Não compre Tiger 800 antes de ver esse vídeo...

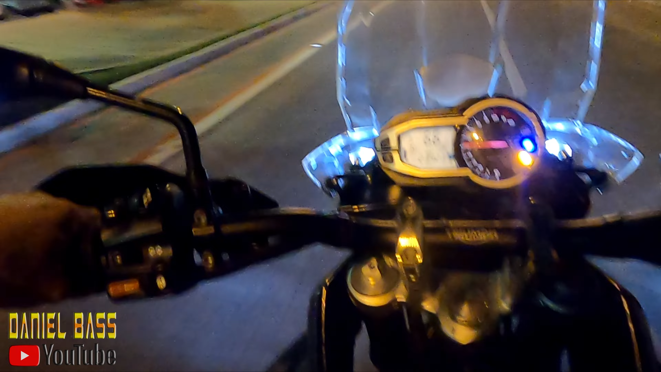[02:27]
vendo aí galera A embreagem ruim E se a embreagem da moto ruim ela faz isso
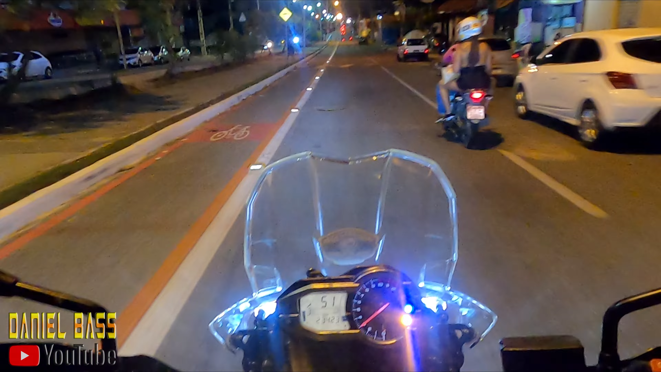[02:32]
Você...
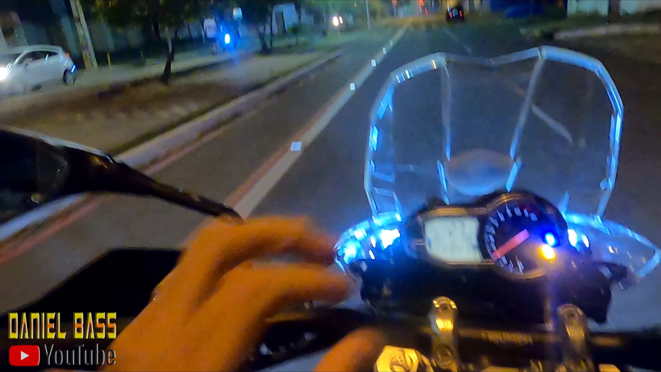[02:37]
principalmente quando tá quente é que você perceba Vou passar a marcha Olha aí Tá vendo galera Ela fica segurando como se tivesse dando uma meia embreagem Isso é quando a moto tá ruim A embreagem
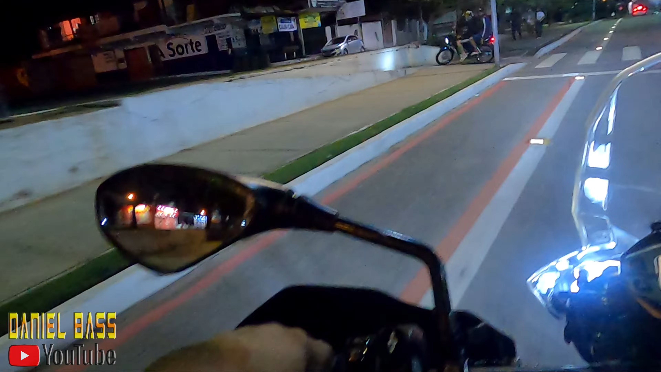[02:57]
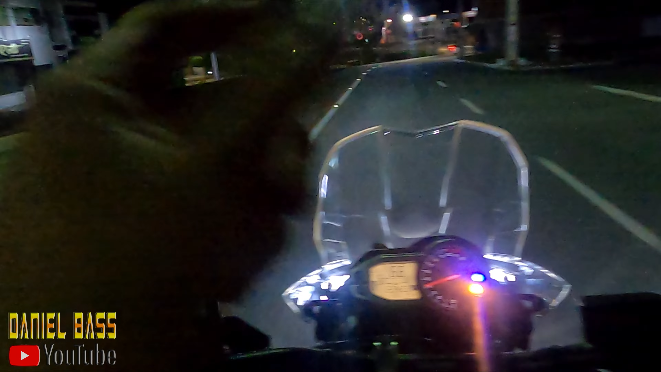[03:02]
Aí quando ela é embaixo assim Você não percebe muito não Mas quando você dá a mão Ela dá uma forçada Dá uma arrastada, né velho
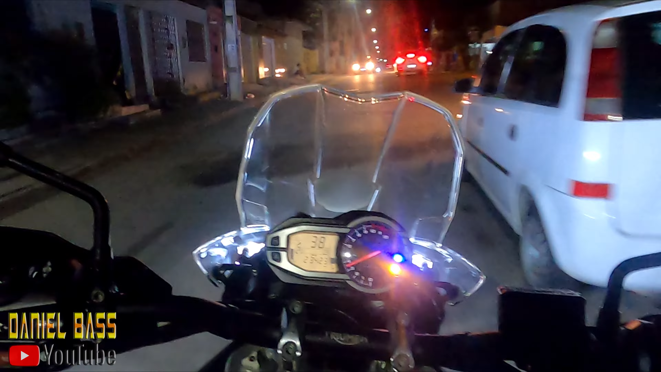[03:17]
Você percebe aí que o giro nota O giro sobe se arrastando Da moto Então isso é quando a moto tá com problema galera É de embreagem, né É assim É muito...